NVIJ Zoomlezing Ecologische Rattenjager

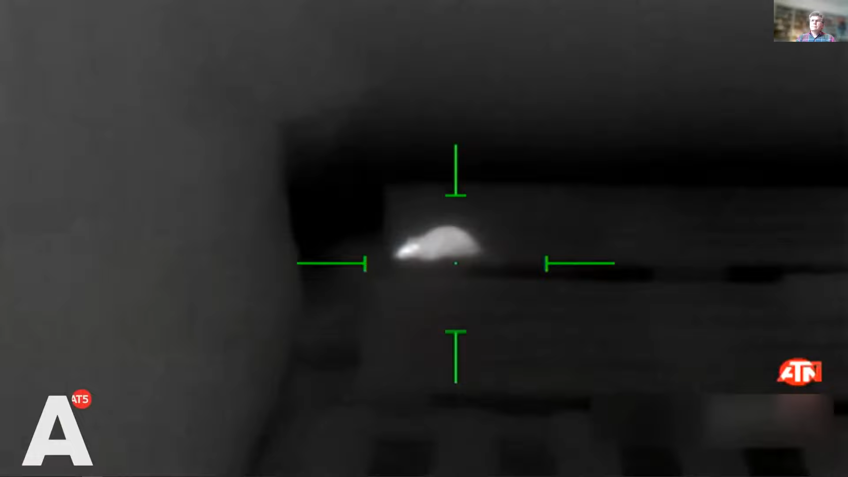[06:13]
Dit is een heel mooi ratje. Die zit te wachten om afgeschoten te worden.
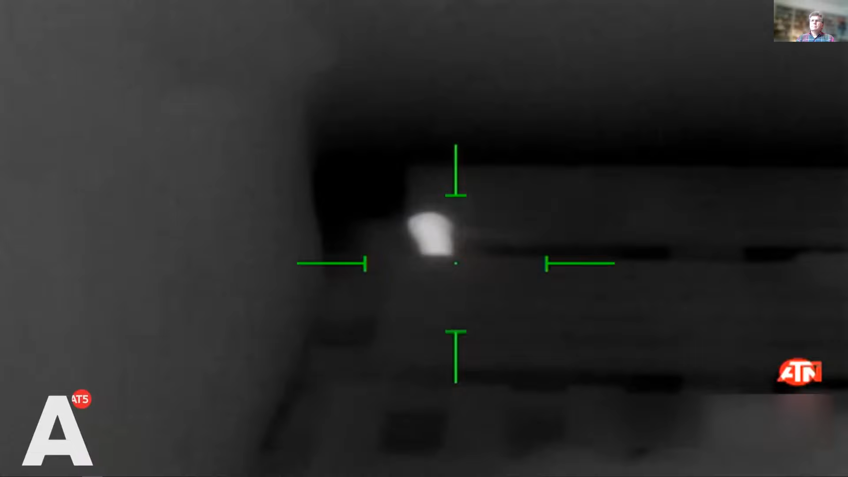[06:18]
Dus daar ga ik nu mijn geweer voor klaarmaken.